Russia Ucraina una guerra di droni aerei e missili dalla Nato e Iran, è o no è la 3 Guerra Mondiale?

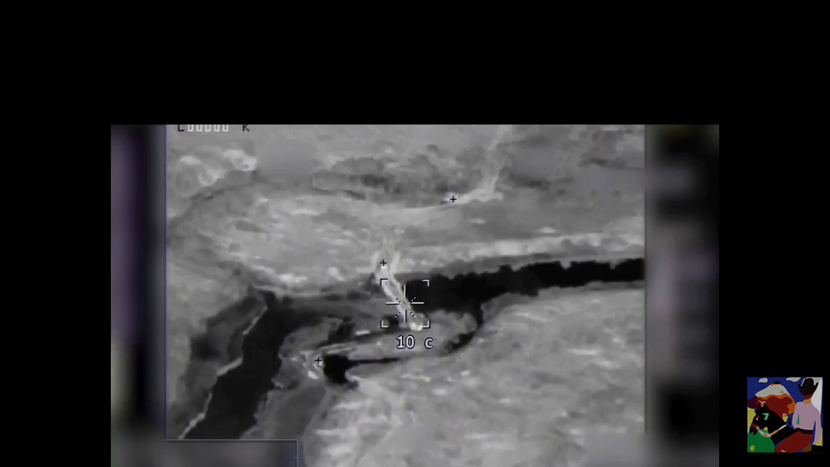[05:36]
Алексей. Да, они правы. Вот он есть, есть, есть.
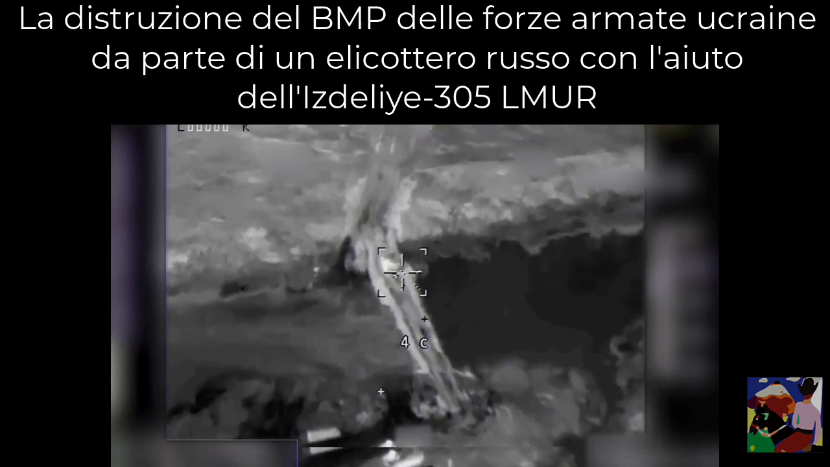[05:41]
Да. Атака спереди. Атака спереди.
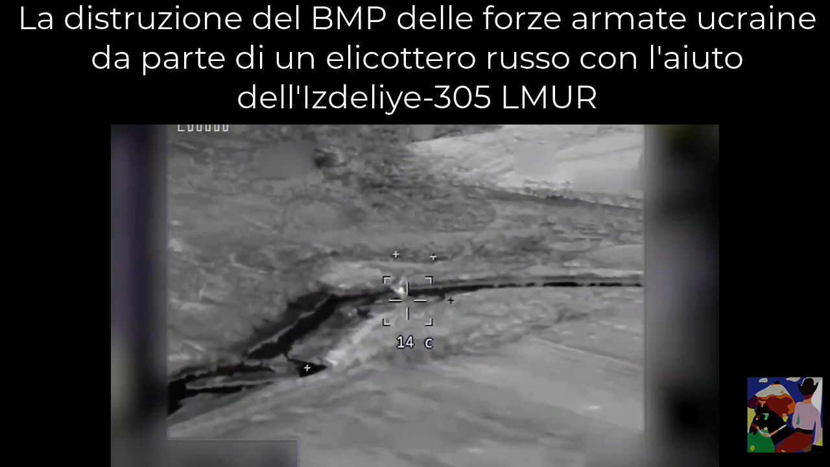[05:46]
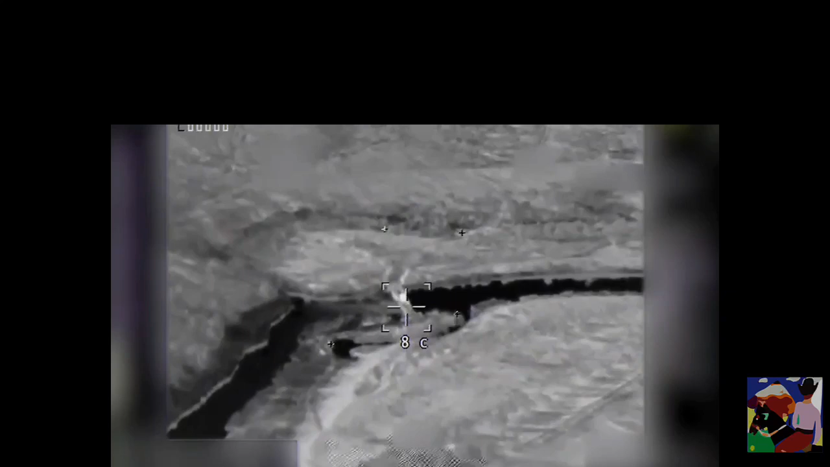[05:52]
Рядом, вот отлично, вот так вот, прям под него, прям рядом, рядом, рядом, да, у меня. Атака спереди. Стоит.